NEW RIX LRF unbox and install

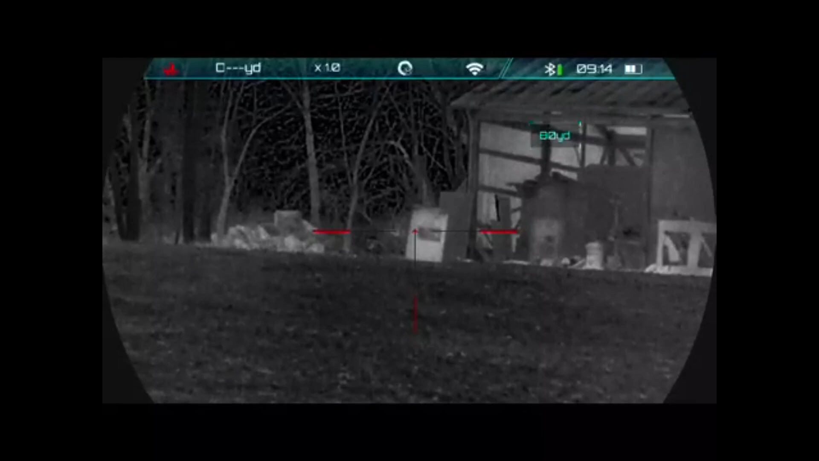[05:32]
so this is just out to my shed or barn whatever you want to call it the LRF does continuously arrange when it is turned on so there's no start and stop ranging if it's on and connected to
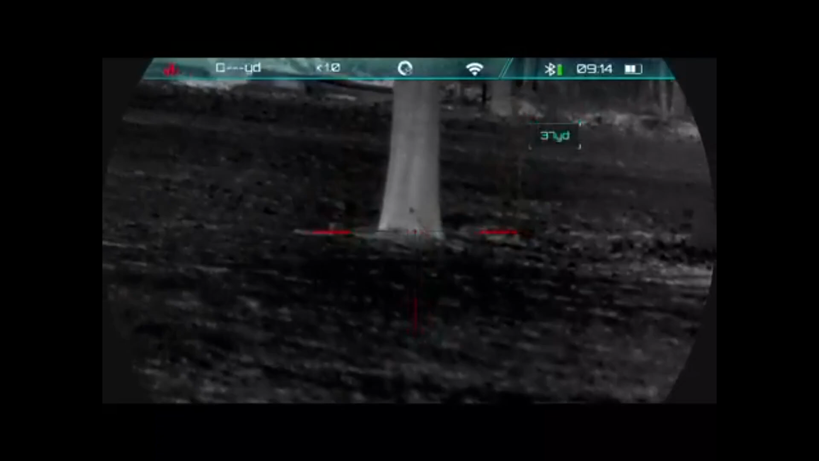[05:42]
your scope it's going to range constantly most of these things that I'm shooting like this tree the shed the other things I also verified with my
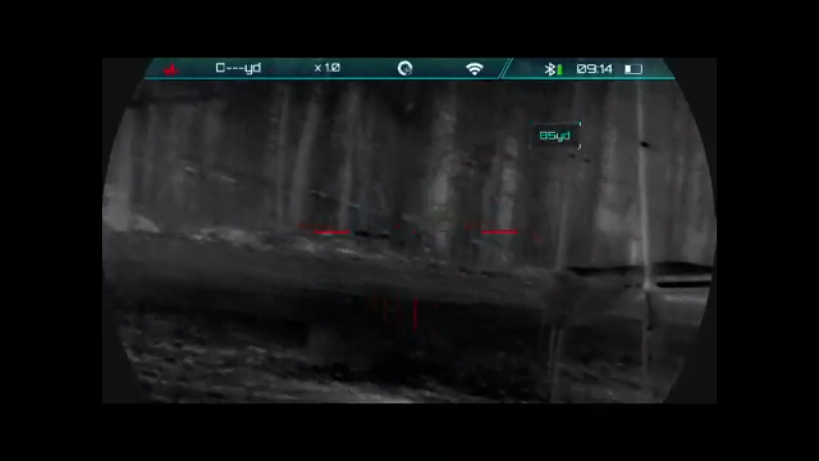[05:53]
actual laser range finder that I used in the daytime that one goes up to a thousand yards and it was all within a yard of each other as I was scanning so it does take a second as you
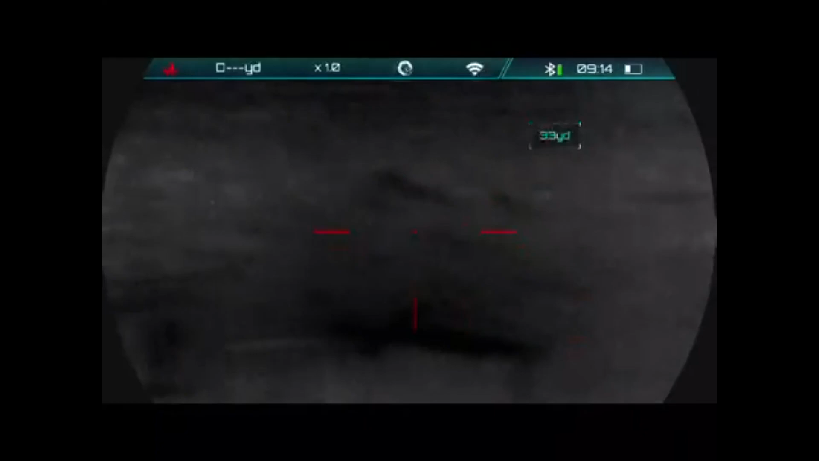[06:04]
can see here as I kind of swing it across it does kind of take a second to catch up to itself and that'll wrap everything up here guys I appreciate the watch the watch and let me know if you have any questions in the comments you